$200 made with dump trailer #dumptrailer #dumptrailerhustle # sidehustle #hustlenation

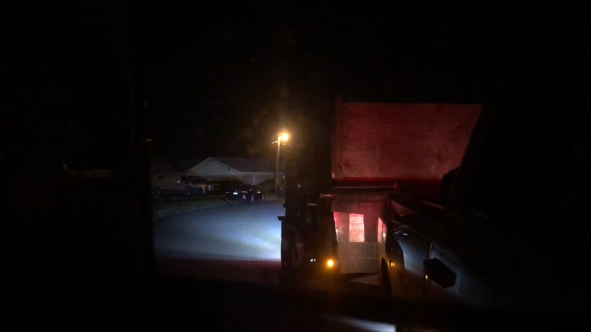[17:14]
is done by this trailer lights on the back this is awesome